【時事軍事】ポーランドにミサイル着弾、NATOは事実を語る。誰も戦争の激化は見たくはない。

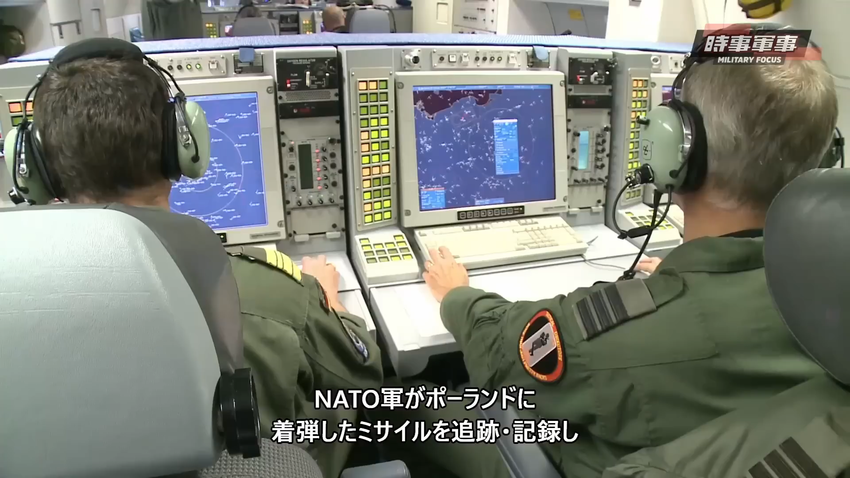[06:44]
誰がどこから発射したかを検証するのに十分な能力を備えているからです。米空軍をはじめとするNATOが運用するE3装置警戒完成機は、